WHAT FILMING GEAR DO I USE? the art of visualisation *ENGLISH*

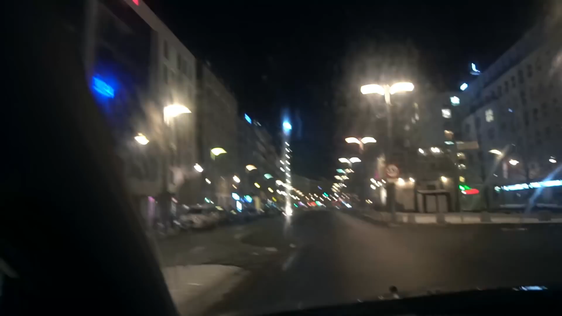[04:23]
ladies and gentlemen i'd like you to look at the ropes how beautiful they are do you see that the rear windshield it's on i don't want to turn it on
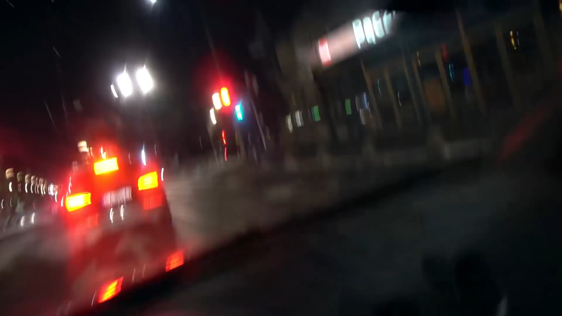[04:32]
how do i turn it on ladies
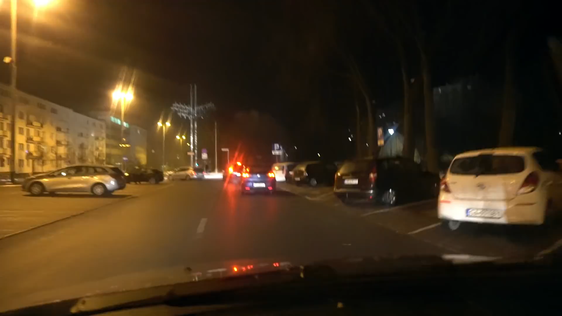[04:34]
and gentlemen the port is on the fourth position and now we are turning left he's turning left he's turning left everyone is turning right for fiesta for fusion i'm sorry for fusion is following everybody he's catching up